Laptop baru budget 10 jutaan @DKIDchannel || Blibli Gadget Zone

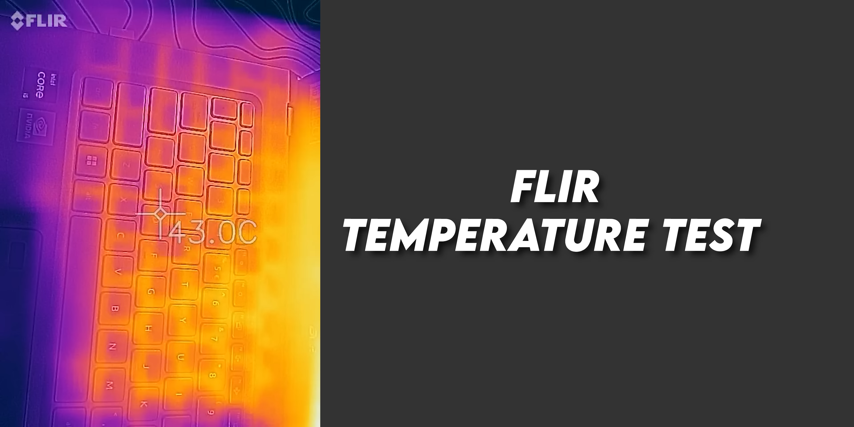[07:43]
tertingginya dia ada di 50,2 derajat celcius Untuk keyboard di tombol-tombol keyboard yang biasanya kita gunakan untuk main game Tombol WASD dia ada di 44,2 derajat celcius Lanjut untuk port Untuk port menurut saya